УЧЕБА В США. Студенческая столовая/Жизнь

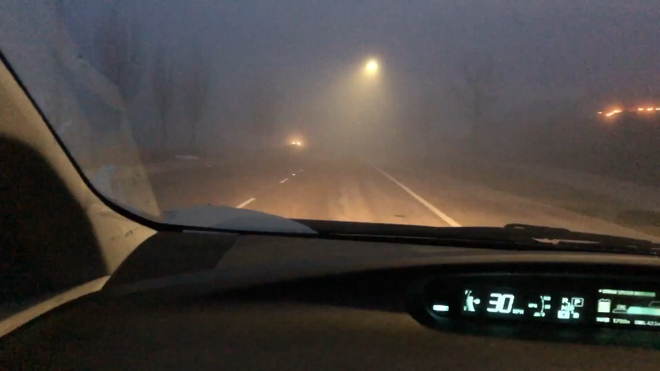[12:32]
Смотрите, это окна у меня чистые. Просто на улице стоит сейчас этот флок. Ой, мамочки. Ой, мама, родная. Вы только посмотрите на это.